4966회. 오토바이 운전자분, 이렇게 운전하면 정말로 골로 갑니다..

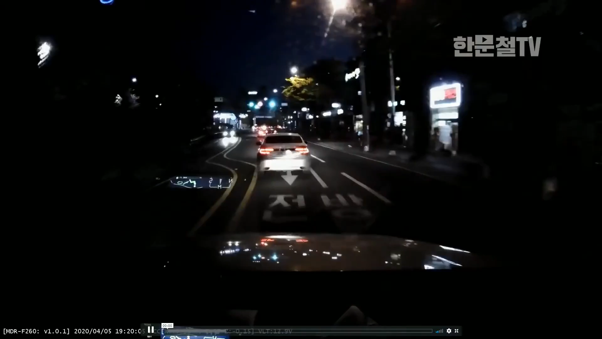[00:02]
블박차가... 오디오가 없네요. 블박차가 비보호 좌회전 할 거예요. 으이쿠, 다시. 블박차가 비보호 퓨지판이 안 보이는데요. 비보호 좌회전이래요. 블박차가 비보호 좌회전을 들어갑니다.
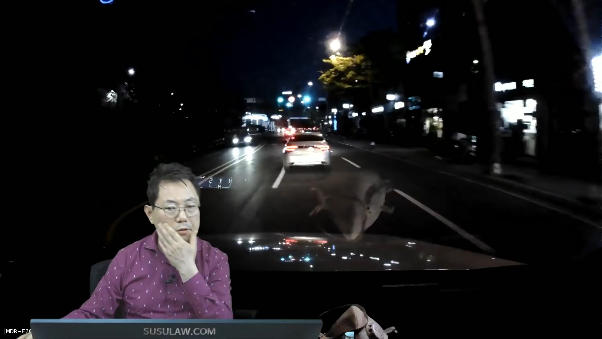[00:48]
오토바이가 어디서 왔나요? 내용을 좀 보겠습니다.
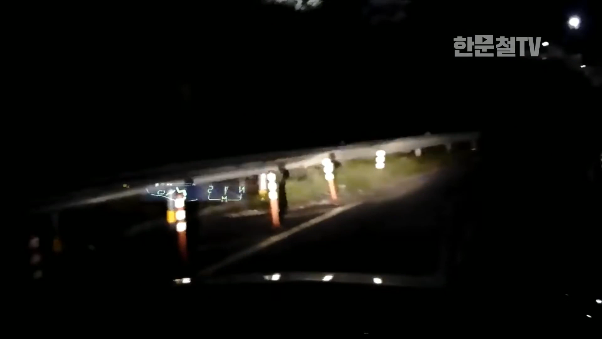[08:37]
우와, 총알탠 사람이, 총알탠 사람이. 조금 전에 순간 이동하는 거 보셨죠? 저는 오토바이가 더 잘못했다는 의견입니다.